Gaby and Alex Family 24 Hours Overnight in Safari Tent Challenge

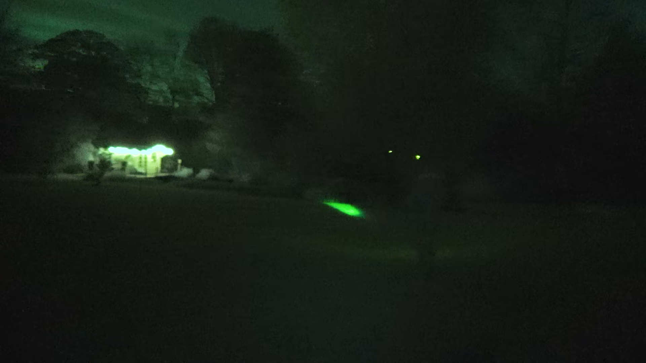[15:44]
So nice and cozy. I need one. Alex, what are you doing?
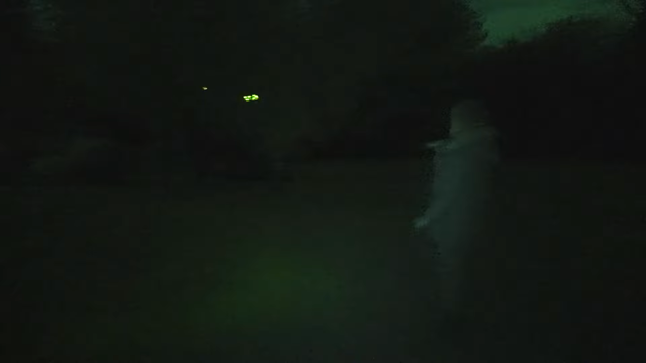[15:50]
I'm looking for the dog. Are we looking for foxes? I think we're looking for eggs and foxes.
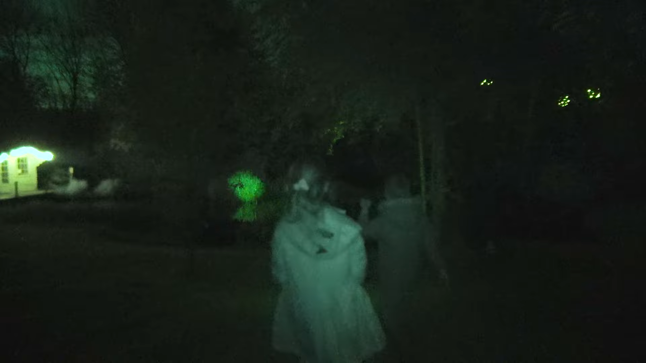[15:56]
Eggs and foxes. Ooh, it's already dark outside.
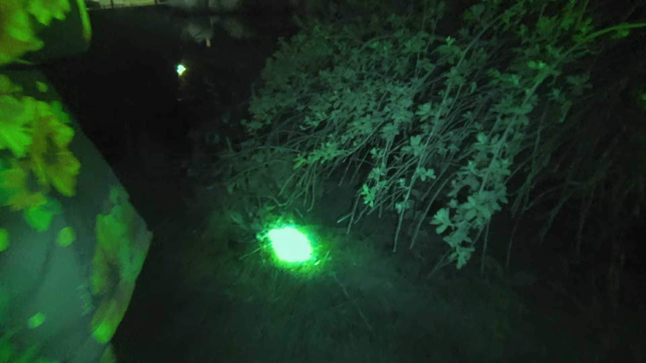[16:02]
Just careful. Don't go too close to the pond. It's here. Ooh. Look.
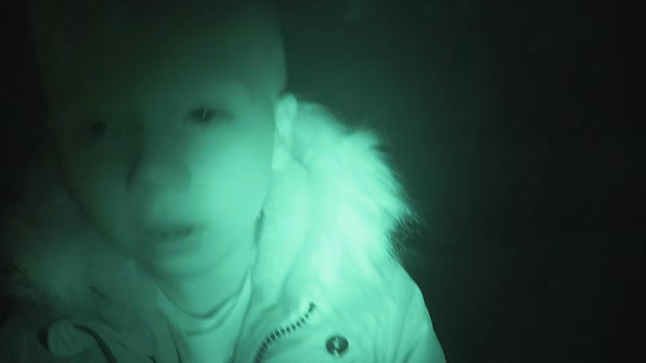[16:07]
And? You can see it. Yeah. Okay. And somebody's walking in the woods there.
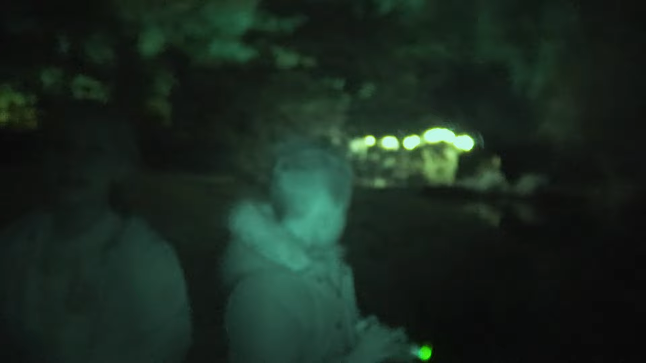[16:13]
Oh, did you hear? No. Let's go check. No.
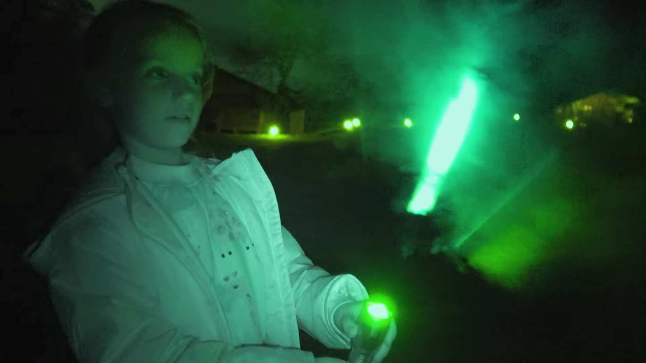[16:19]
You have a light. It's private, Dad. Did you see that?
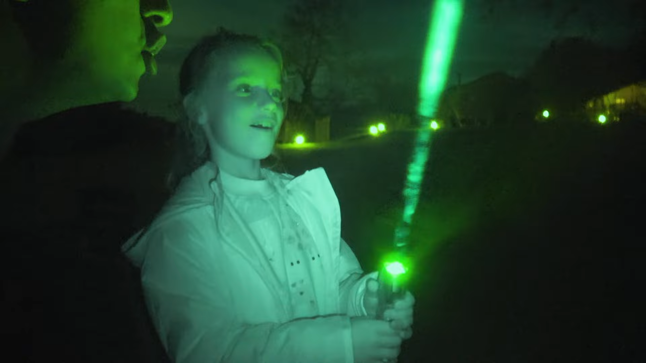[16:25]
Oh my god.
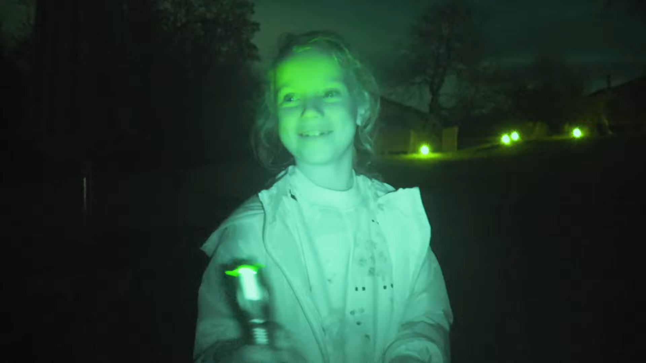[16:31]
See, magic. You try it. You try it, Alex.
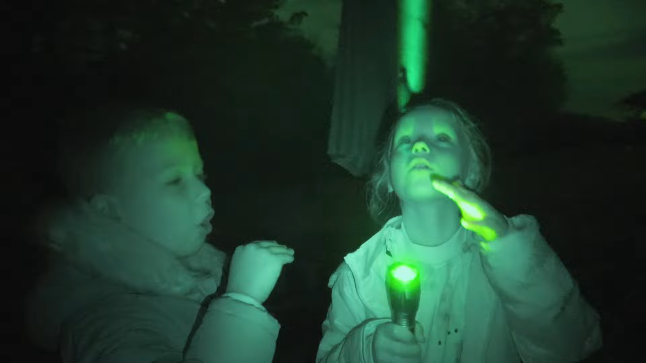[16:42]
You look a bit creepy. Wait, in the it lights night vision. Up. Look, Gaby, blow.
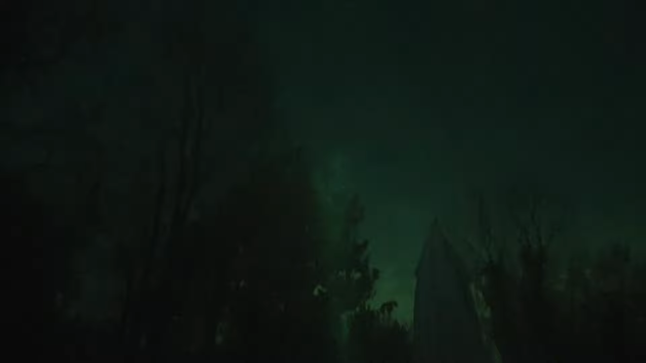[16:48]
Oh! Cool. Oh my god. I'm making a tornado.
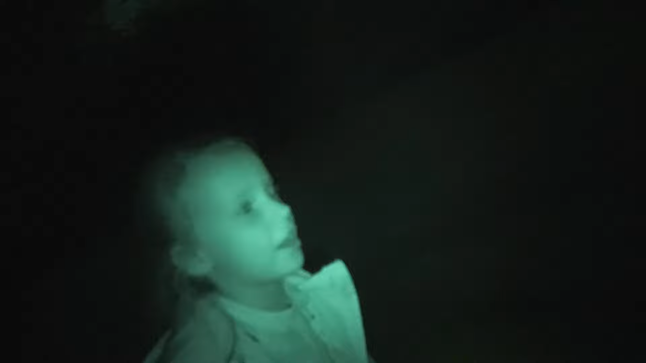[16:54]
Oh, how? Girl. I'm looking at this guy that is not my dad.